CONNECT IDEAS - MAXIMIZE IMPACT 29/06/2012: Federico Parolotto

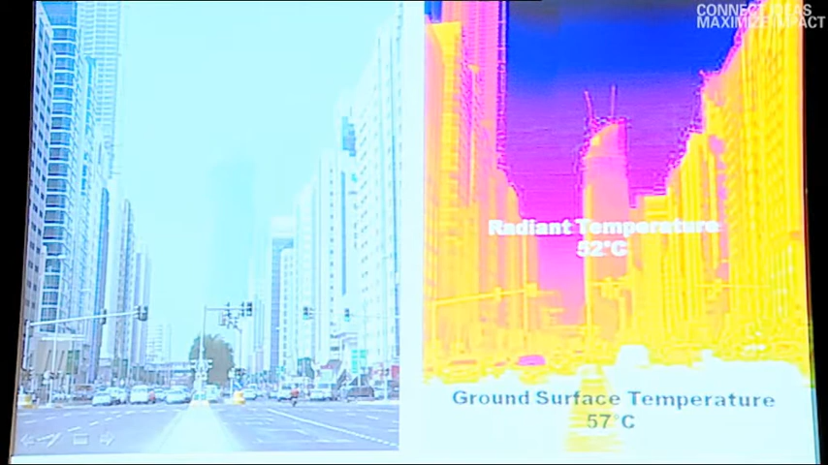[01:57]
It is interesting because it shows that the ground surface, the way Abu Dhabi has been designed, we were discussing when we were looking at the Mazda initial concept,
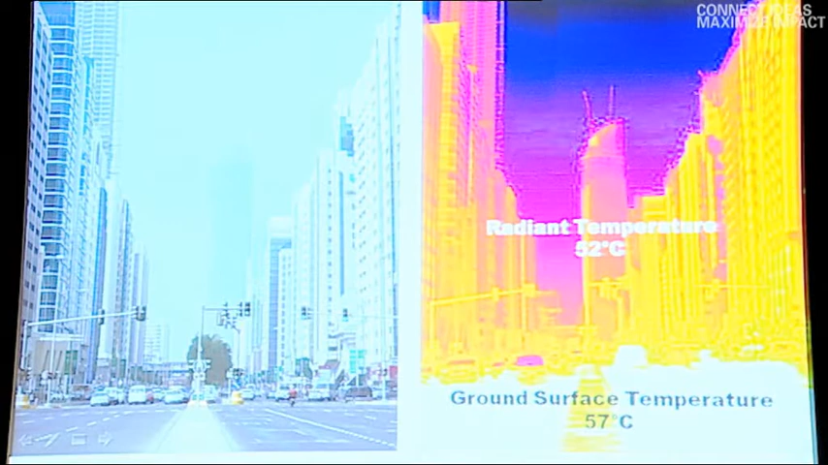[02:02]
and Matthias told me, you know, if you walk into the street of Abu Dhabi and you cross the road or you walk down the road,